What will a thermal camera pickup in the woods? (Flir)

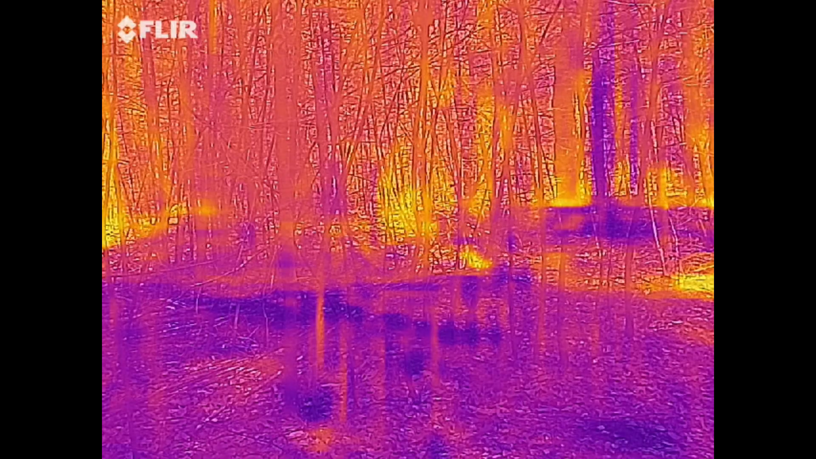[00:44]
Darker areas are cooler, and the light areas are warmer.
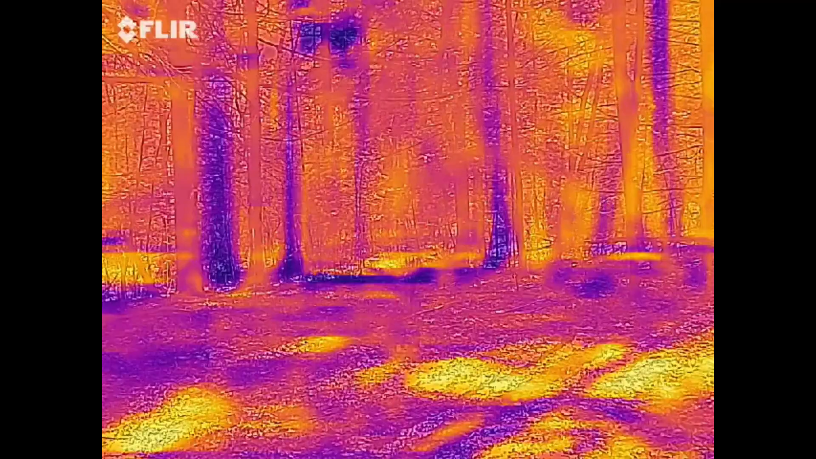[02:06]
Here's a third site in the woods.
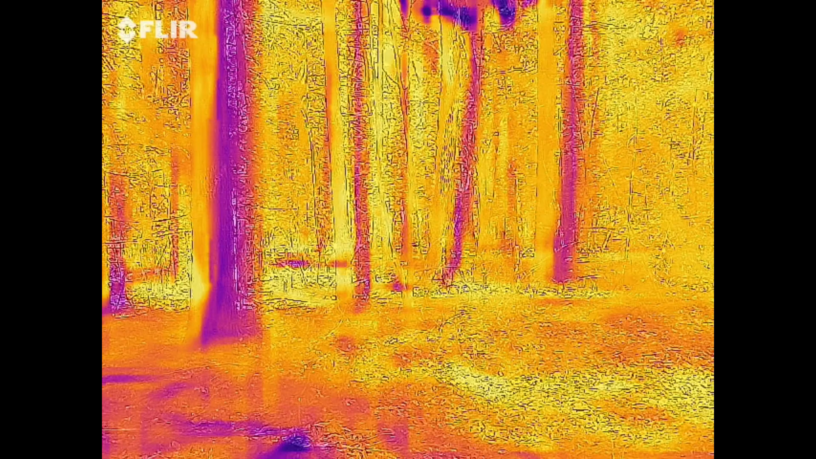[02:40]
On the thermal scan, you can really see how the trees stand out once again. Same area. You can see the cool spots on the ground and
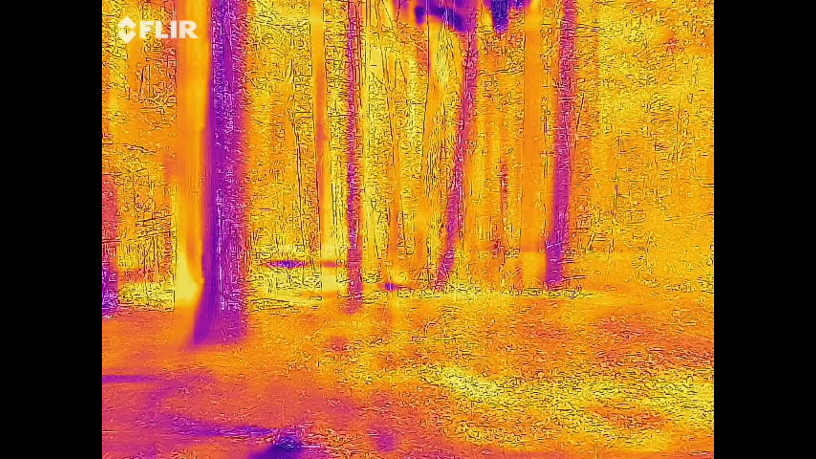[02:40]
cool spots.
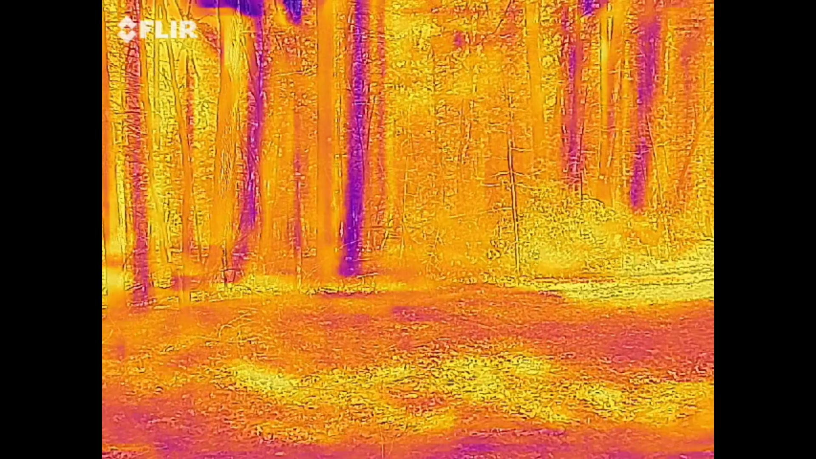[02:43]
Now the trees are still cool. Now the sun is warming up the soil.